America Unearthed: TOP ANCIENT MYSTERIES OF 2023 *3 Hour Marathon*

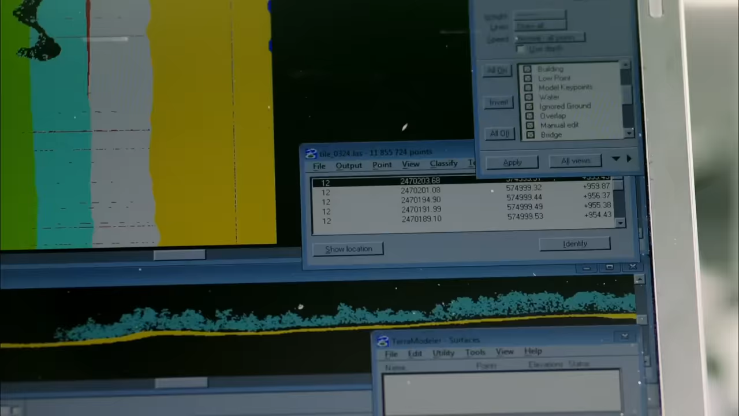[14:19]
Here is the initial look at the actual LiDAR data itself, okay.
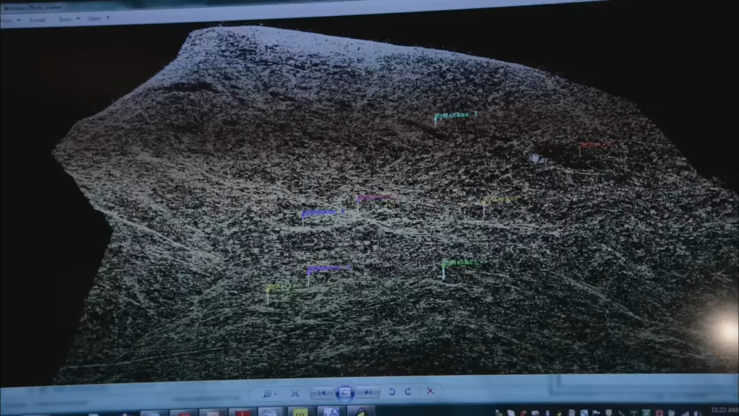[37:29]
I put markers in here to kind of indicate in relationship to the picture that you gave me of the site itself.
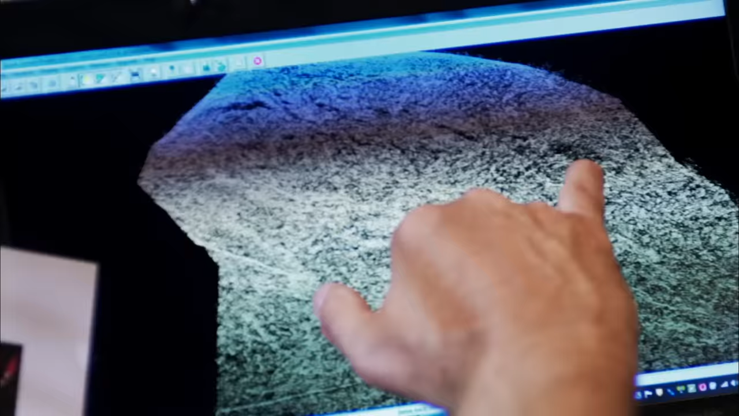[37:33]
Are you saying that Richard Thornton's recreation of what he thinks is there correlates with what you found on the LIDAR?
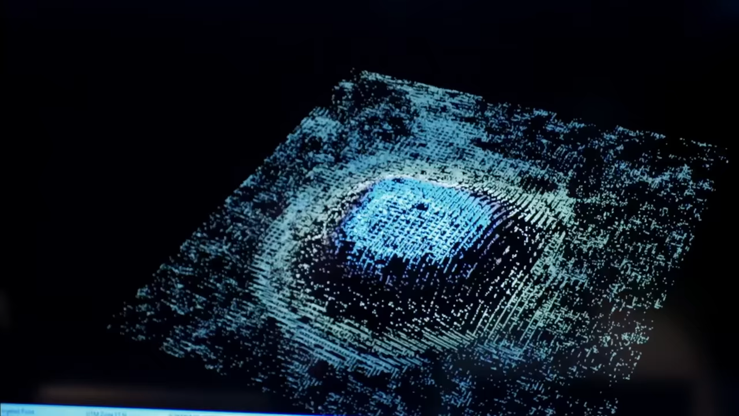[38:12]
I think I can see what looked to be the terraces that we saw at the site.
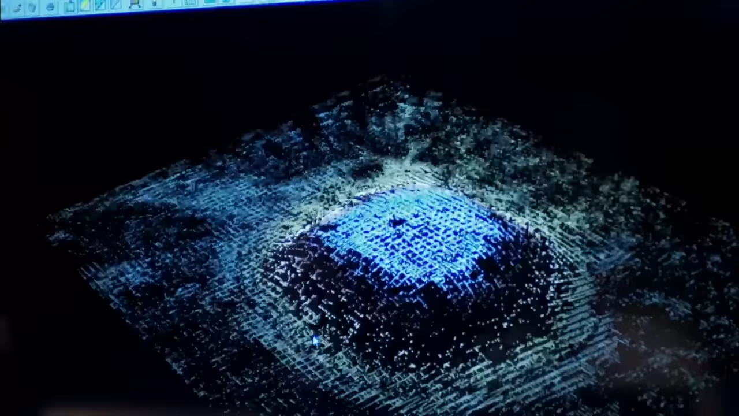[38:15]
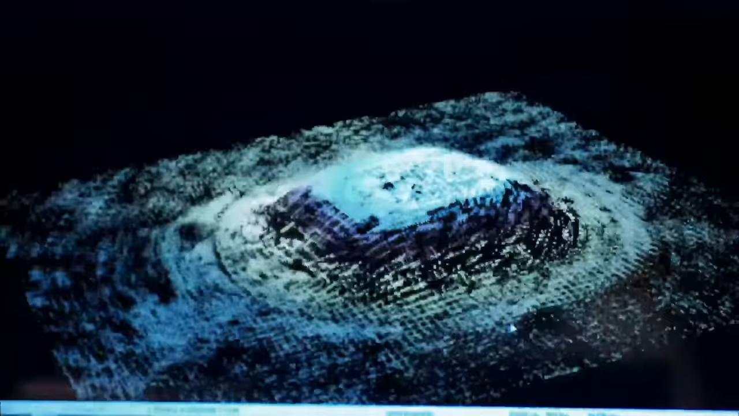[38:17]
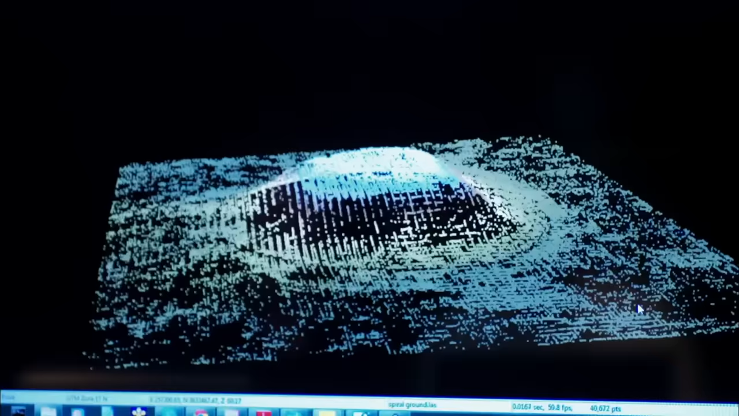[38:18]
There's no mistaking when you look at that image that it's definitely a mound.